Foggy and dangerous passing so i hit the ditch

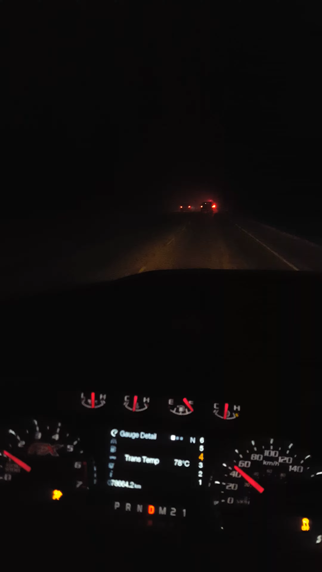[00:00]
look at this. Look at this. Foggy, as far as you can see, going at 50 or 30. In the fog and people are passing. It's crazy. I'm almost a given, so I could just go through the field. Yeah, I think I'm gonna.